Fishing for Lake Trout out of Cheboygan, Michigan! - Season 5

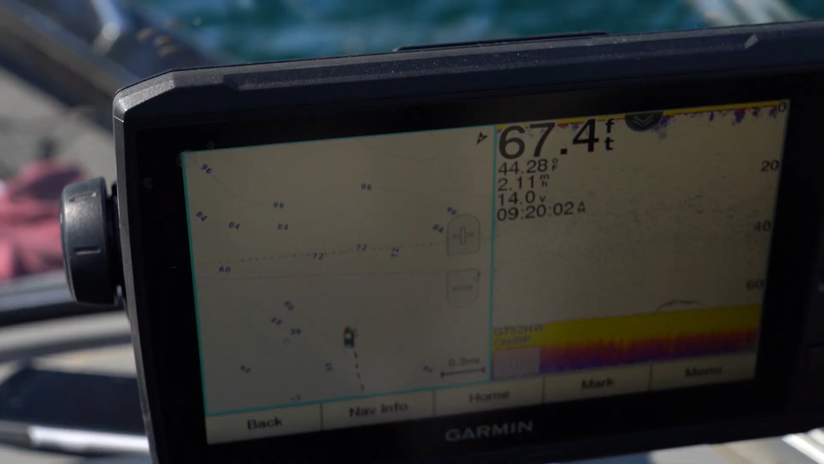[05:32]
On screen: depth 67.4 ft
See what we're doing here? This is why you got to have a good Garmin.
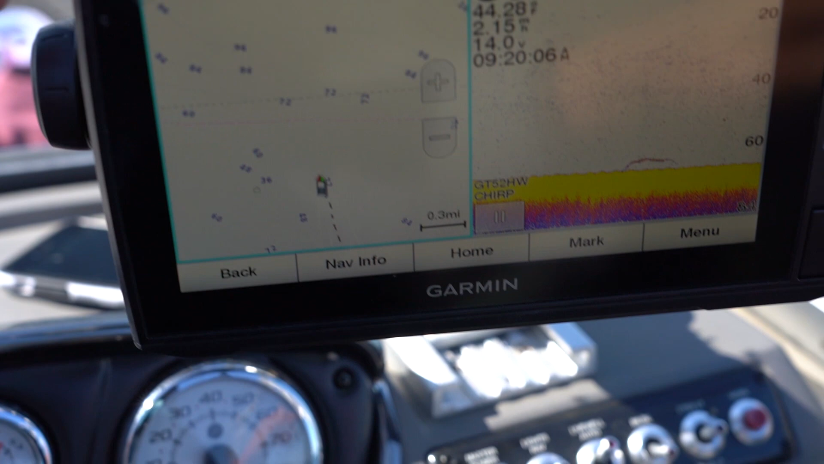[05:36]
There's a great big, there's a shallow reef right here and a great big feeding flat. This whole triangle is about 65 to 70 feet. And all the rest of the structure is real pronounced. So this is a big flat.
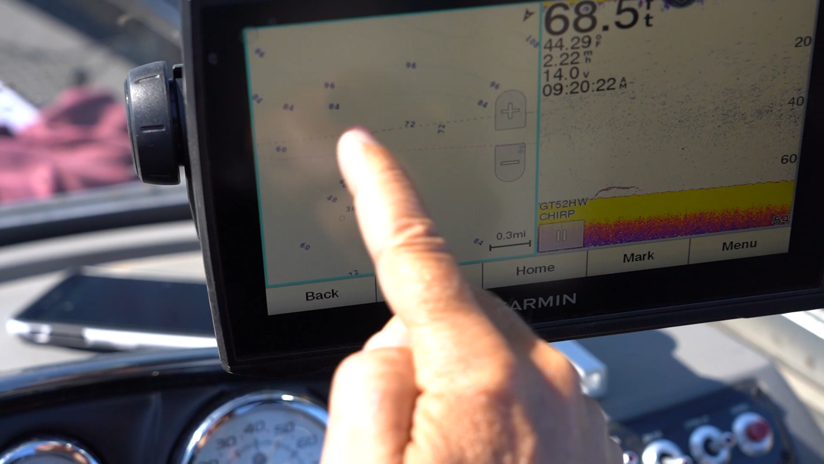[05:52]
You see the fish laying right up on here. They come up from deep water and they fish, and they find fish and food on this great big flat.
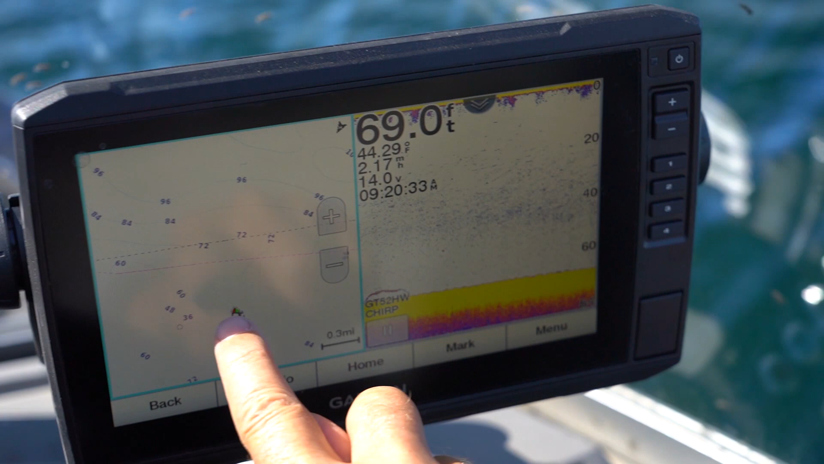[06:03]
On screen: depth 69.0 ft
You want to look for pieces of structure like this that jut out and create almost like a great big table.
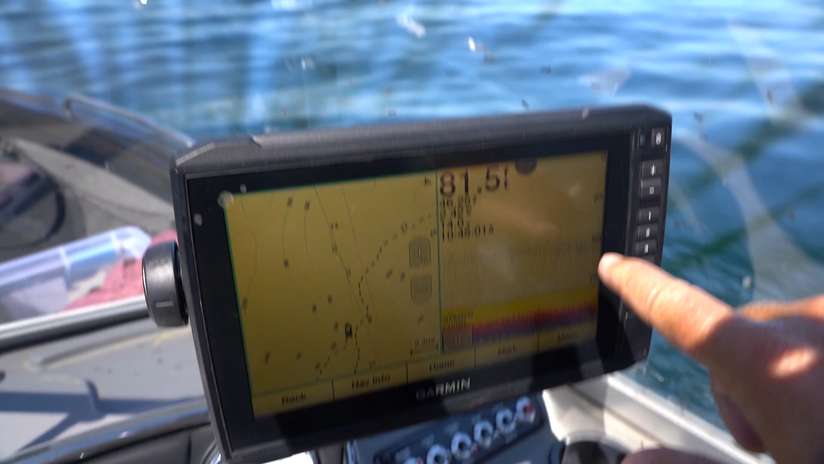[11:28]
And you notice all that thermocline is sitting there right from 50 to 60 feet.
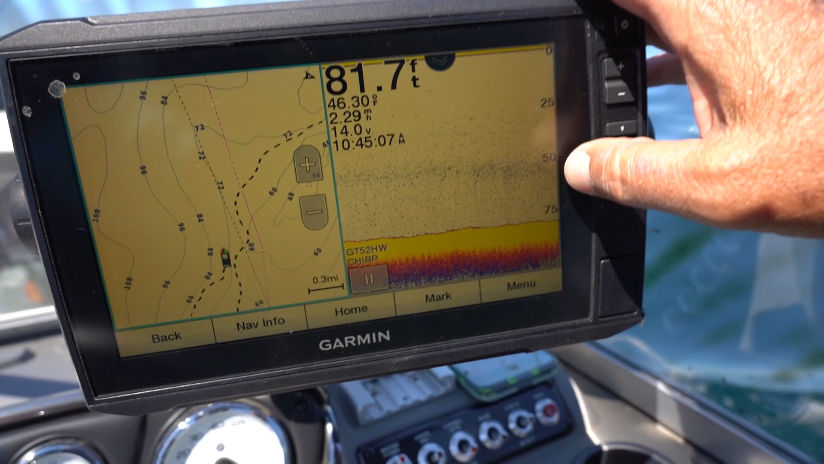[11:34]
On screen: depth 81.7 ft, water 46.30°F
Now, it's really important that your unit is good enough to be able to pick that up.